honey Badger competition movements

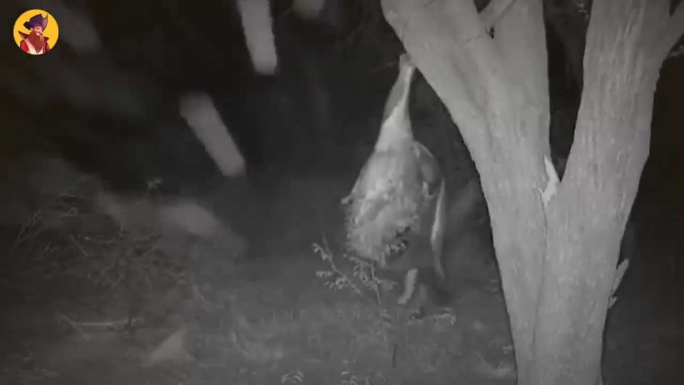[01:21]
badger hanging on to a zebra but in this nighttime video illustrates that honey badgers will pursue any available meal two badgers take advantage of this unexpected gift they discover while out foraging quite late at night number 15 honey badger versus mongoose
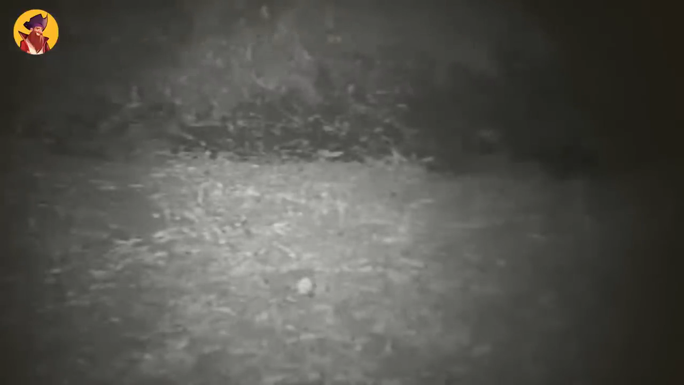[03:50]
when he pursued the animal and chased him away although civets and badgers are equal
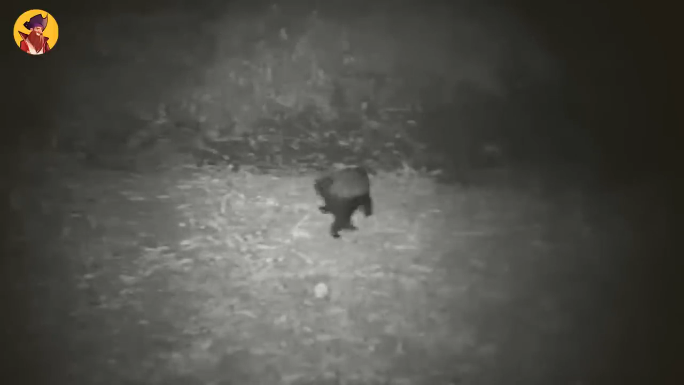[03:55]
opponents the civet fled because it is not as insane as the badger two of the more
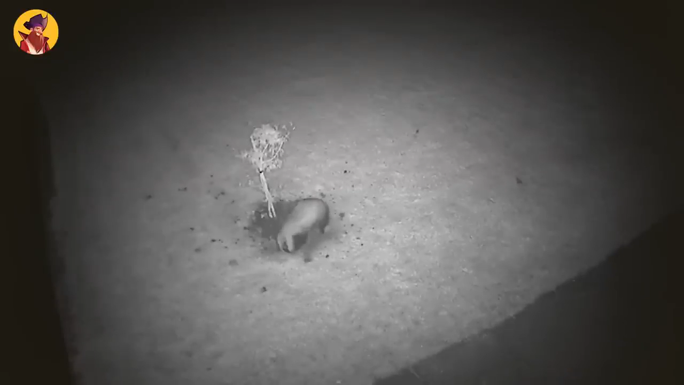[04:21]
badgers dig for scorpions well in this video this badger is digging for something much fluffier bunny rabbits and he's loving it he's not happy with just one because he even runs after the rabbits trying to escape meanwhile chasing one of the rabbits gives way
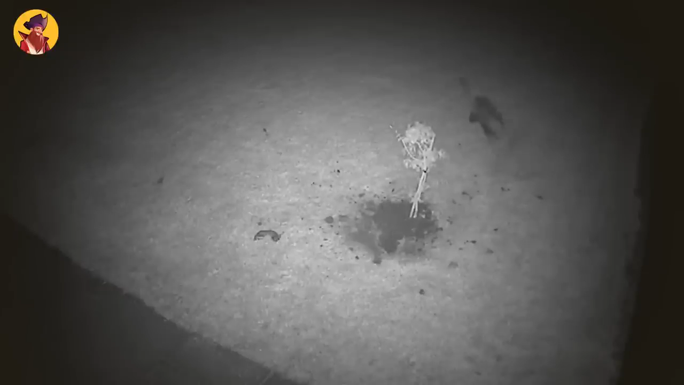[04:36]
for the other rabbits to run for the hills while on the prowl this badger encountered
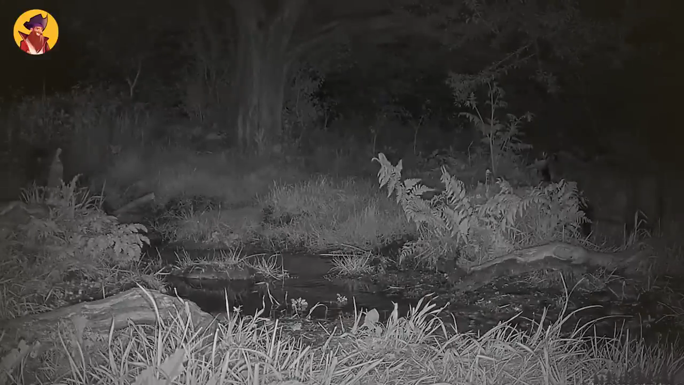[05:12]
dog is named for the resemblance of his masked face to that of the common raccoon a procyonid to which it is not closely related in this video a badger attacks raccoon dog
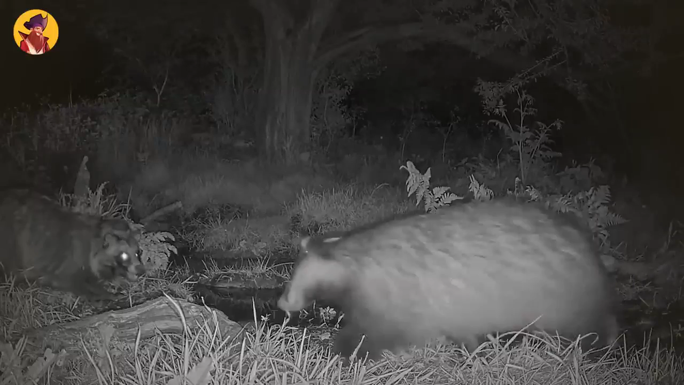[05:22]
minding its own business munching on some food after chasing the raccoon dog away the badger returns to eat what the raccoon dog was munching on there seems to be a territorial dispute
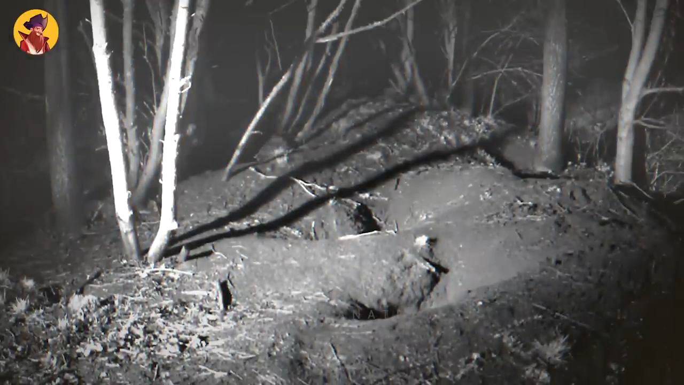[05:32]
between badgers and raccoon dogs in this video it's very difficult to tell which is which because they look alike but they seem to be neighbors they don't like it number 10
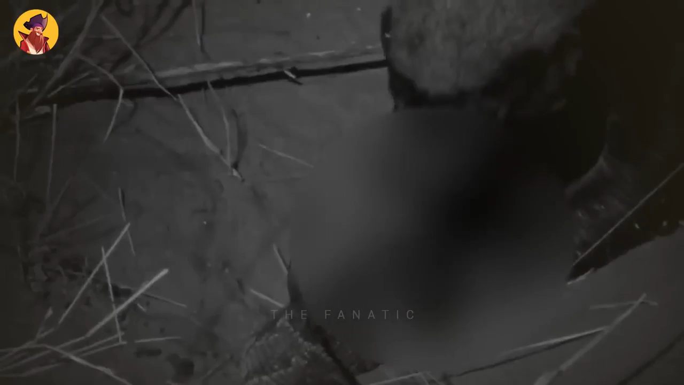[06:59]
waiting for him when he wakes up this is not a honey badger rather it is a different kind of badger
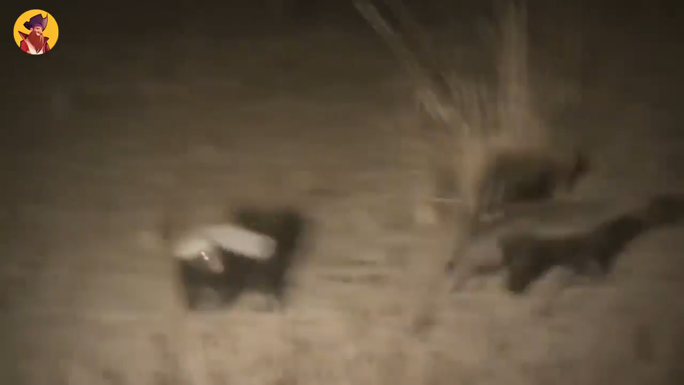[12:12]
animals are exhausted honey badgers should not be taken lightly a lone hyena approaches